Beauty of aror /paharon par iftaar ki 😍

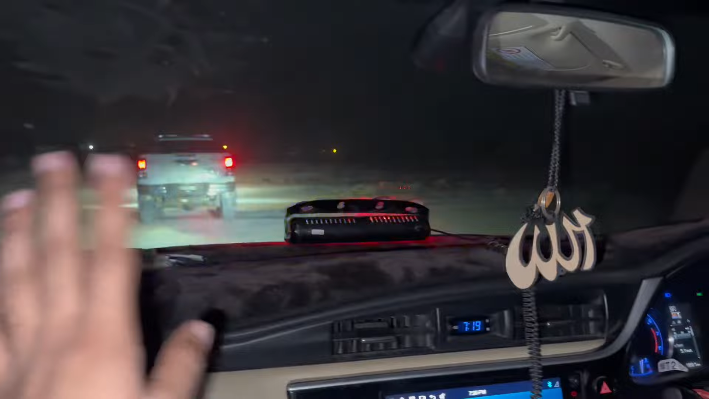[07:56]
فائنیل اوپر سے ہم نیچے اتر آ چکے جو گندہ روڈ تھا وہ جو ایک روس ہو چکا ہے بڑا ہی ڈینجرس تھا بھائی لیکن
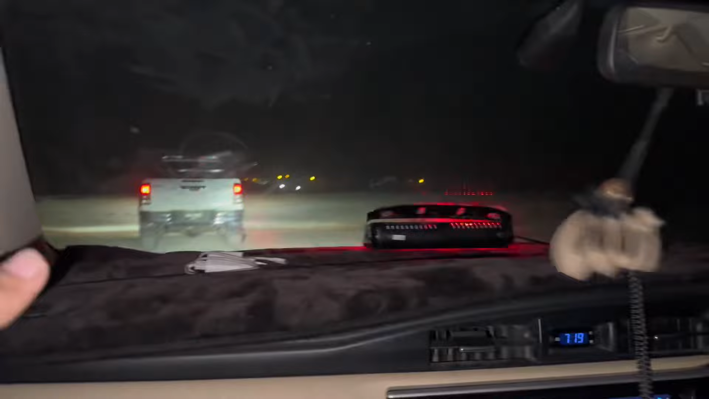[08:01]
جو نا اتیاد تو لازمی ہم تو ہم بھی اتیاد کے ہی ساتھ اترے سلو سلو چڑے تو سلو سلو ہی نیچے آئے تو ہمارے ساتھ جو شپاٹر ڈرائیور ہمارے ساتھ ہے فل ہیوی قسم کا تو آج صاحب کی بھی ڈرائیویں اچھی ہے دونوں کی ڈرائیویں اچھی ہے تو بس جہاں یہاں پہ آؤ تو آپ
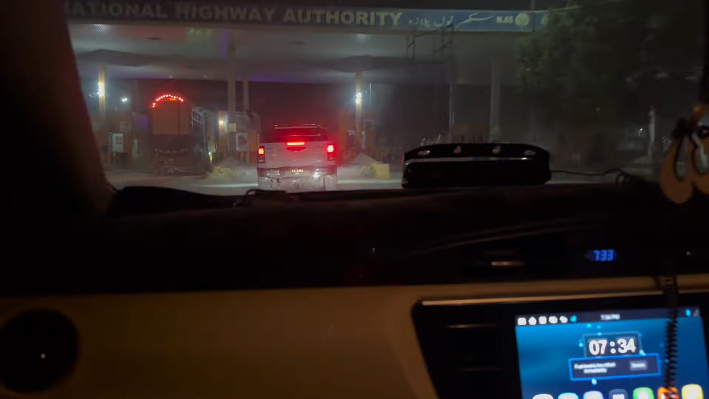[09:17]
ابھی دیکھتے ہیں ہم سے ٹول لیتا یا نہیں آج دیکھتے ہیں سیٹ کا روپ کتنا ہے
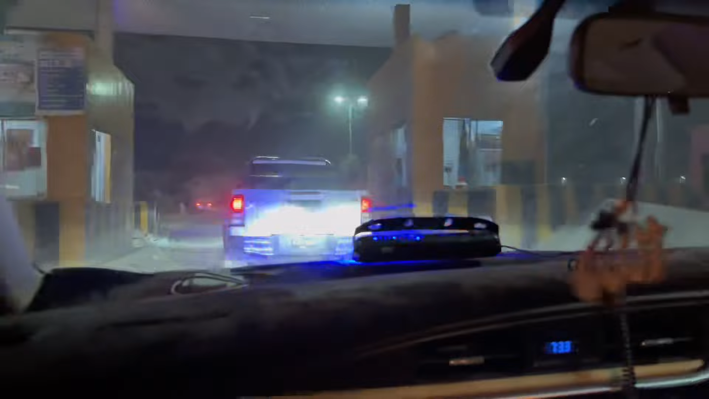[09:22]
اچھا آج ہاجی نے بھی ٹول نہیں دیا سیٹ نے بھی نہیں دیا دیکھیں
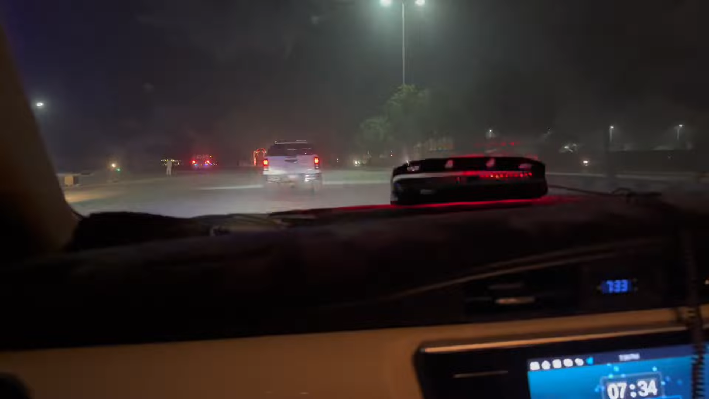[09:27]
مجھے لگتا تھا کہ صرف میری عزت ہے پورے سکھر کے روڈ بن گئے لیکن جو مین پلے سکھر کی جو
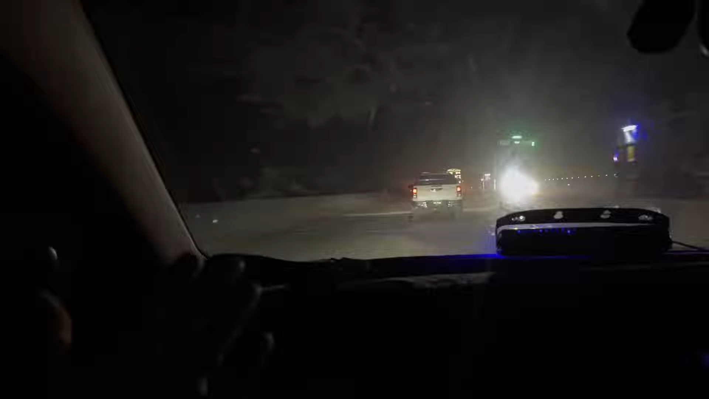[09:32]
مین انٹرین سے وہ روڈ ہی نہیں بنا یہ دیکھ رہے ہیں گھڑ گھڑ کیا کریں آدھی جو نا گاڑیوں میں کام یہیں پہ آ جاتا ہے یہ چیک کریں یہاں پہ آجی جو اس طرف چلا گیا کیونکہ وہ سوسائٹی جائے گا ہمیں جانا ہے پیٹرول
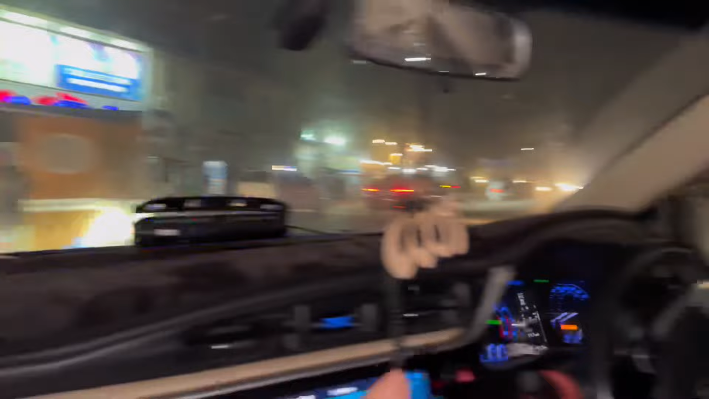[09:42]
فیول جو نا آپ آٹو اینڈ ہو چکا ہے تو پہلے اس میں فیول ڈلوائیں گے پھر ہم چلیں گے آجی بلوں کی طرف چیک